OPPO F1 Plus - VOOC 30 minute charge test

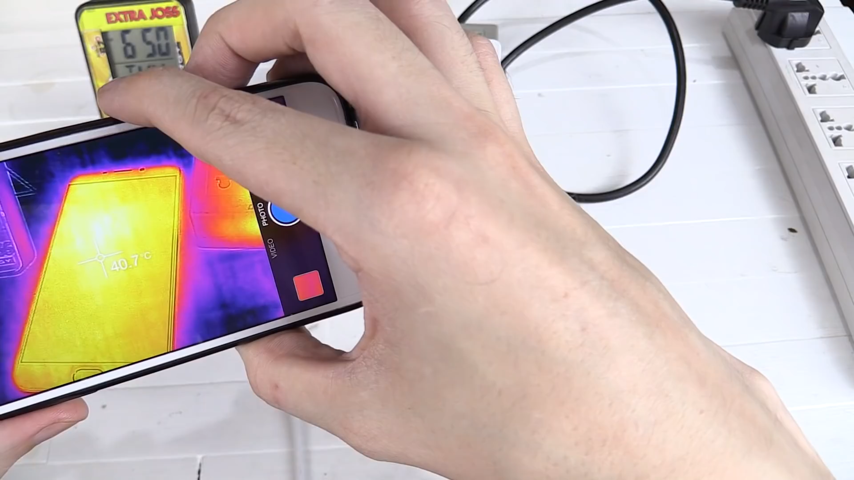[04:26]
On screen: spot 40.7°C
Okay, so we're reading around 40 degrees Celsius on the phone. Let's turn it over.
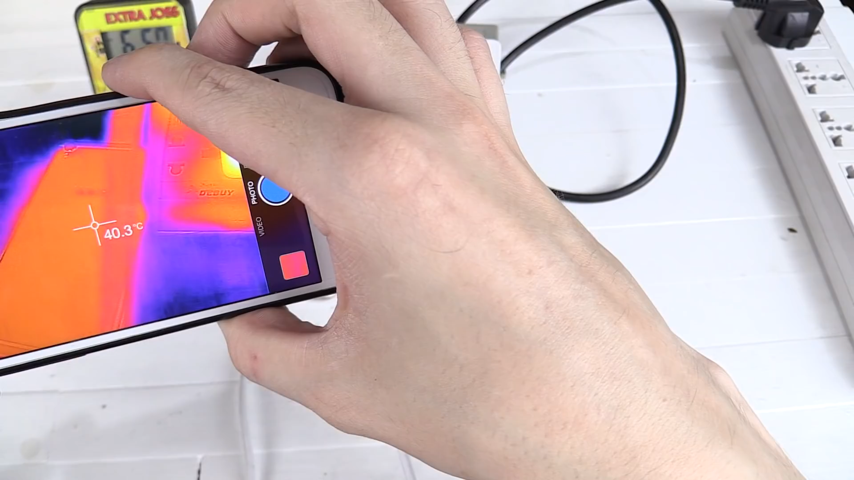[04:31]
On screen: spot 40.3°C
Yeah, around 40 degrees Celsius. It doesn't feel very warm.
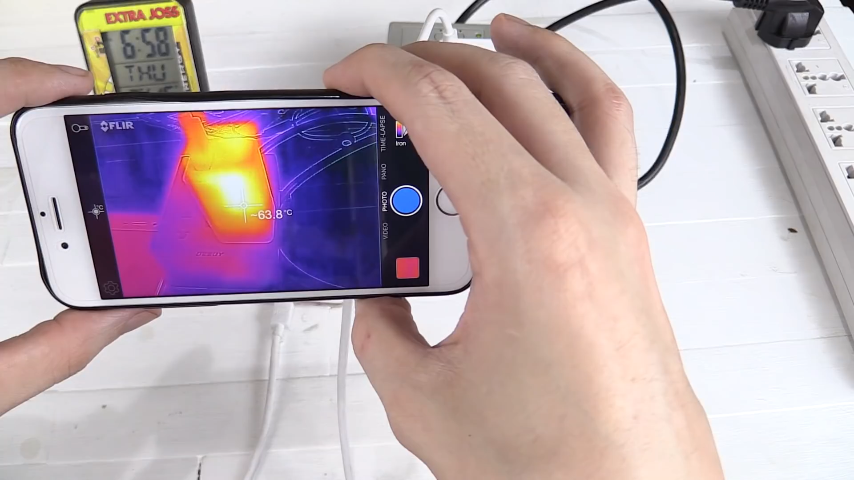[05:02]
So we're reading around 65 degrees Celsius.
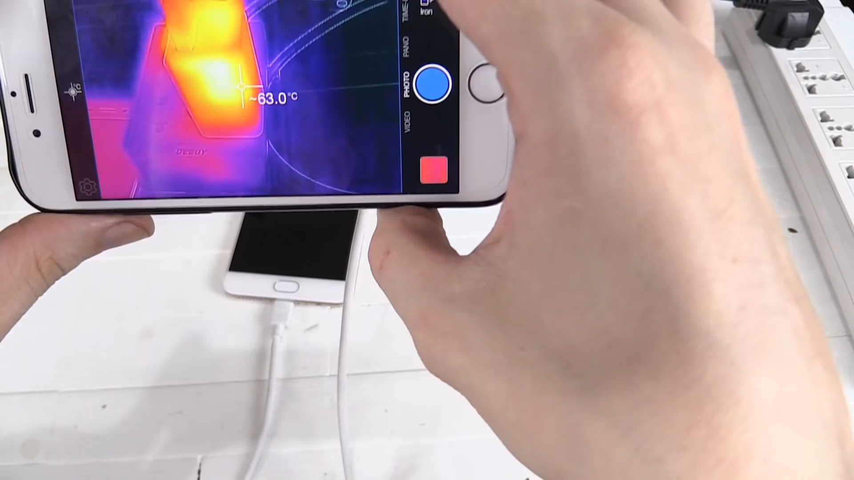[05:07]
On screen: spot 63.0°C
Let's check the top. Around 60, 63.
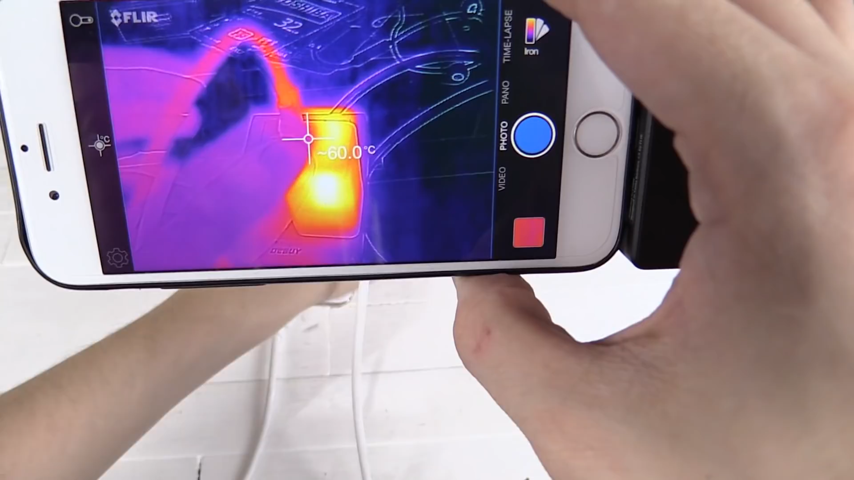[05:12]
On screen: spot 60.0°C
Let's check the side.
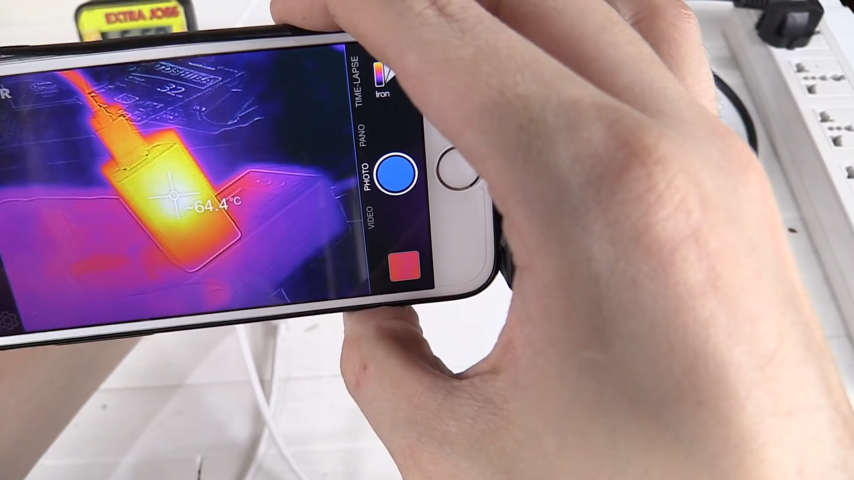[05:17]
Around 64, maybe pushing as high as 65 degrees Celsius. Let's feel it with my hand. Yeah, it feels pretty, pretty hot.
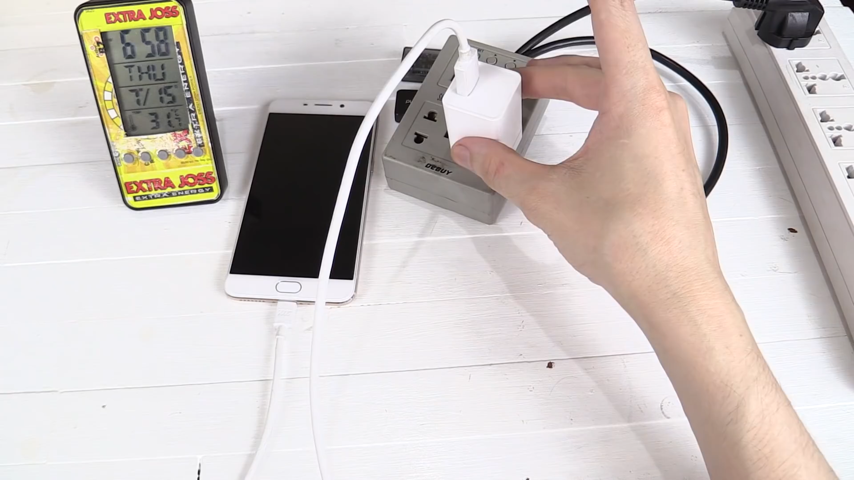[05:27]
You definitely, definitely, definitely couldn't keep your fingers on that without pretty much burning yourself eventually. Let's check the phone itself.
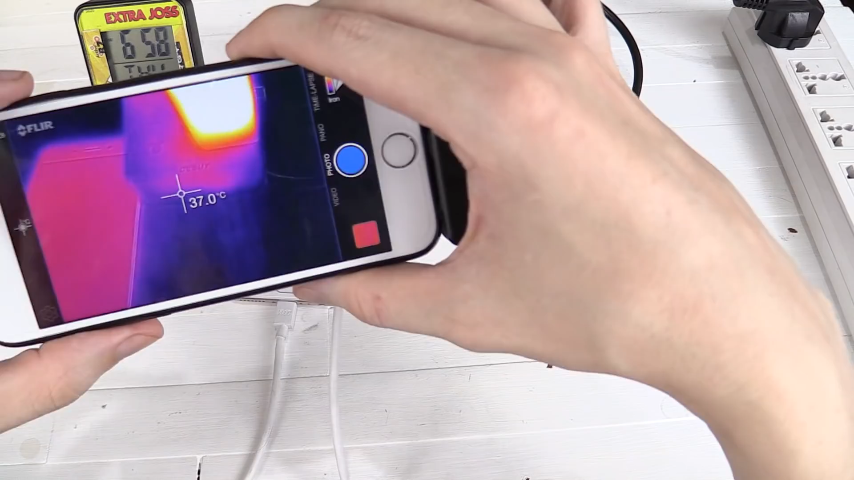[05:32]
On screen: spot 37.0°C
So again, we're only reading around...
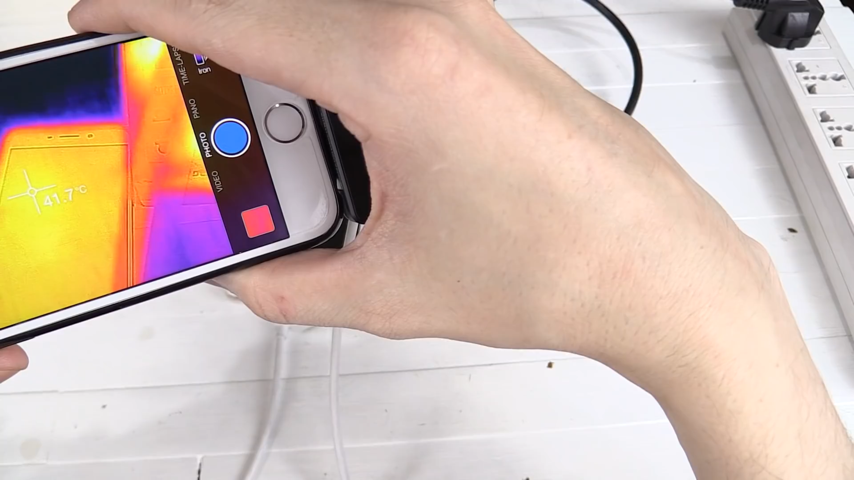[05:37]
On screen: spot 41.7°C
Let me see if I can get this on camera. There you go. We're reading around 42 degrees Celsius.
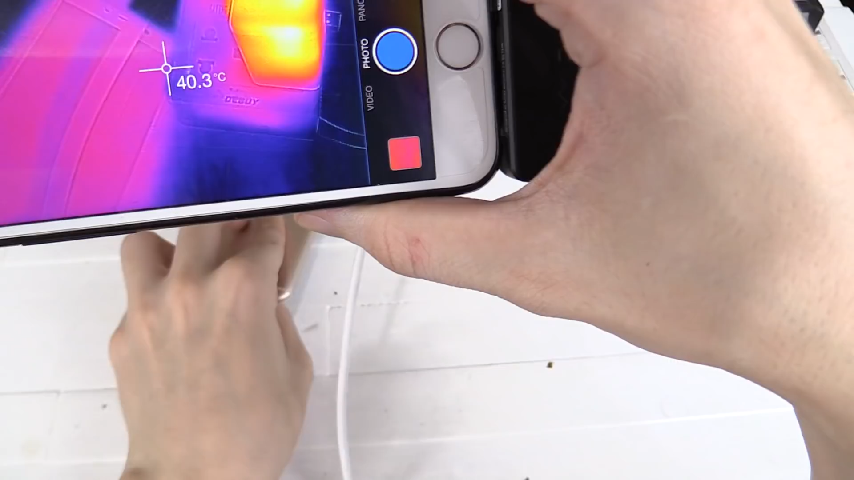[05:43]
On screen: spot 40.3°C
Let's check the back. Reading around 40 degrees. You can see that it's pretty uniform all the way across the phone. So the phone has heated up a little bit, but not that much.